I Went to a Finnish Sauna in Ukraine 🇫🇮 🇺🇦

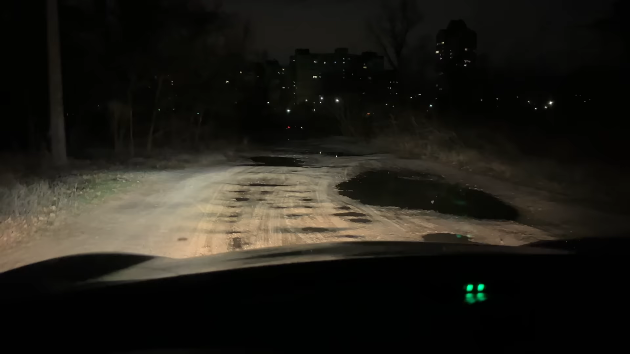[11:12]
Crazy this road is try to get out of here, but I'm basically water forwarding. good thing I have it in lifted mode, so the car's a bit higher right now. But look at this.
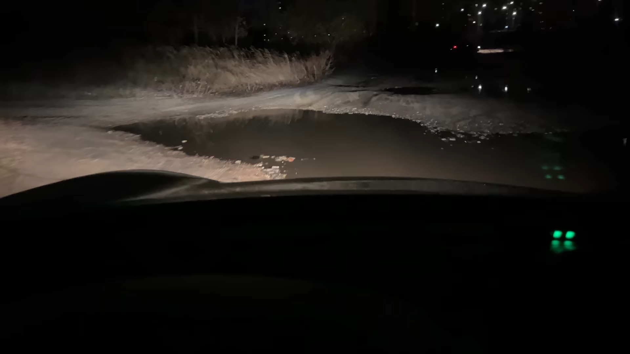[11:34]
Ooh-hoo. This is fun actually. I think this car got stuck here. Like I'm not going through this crap.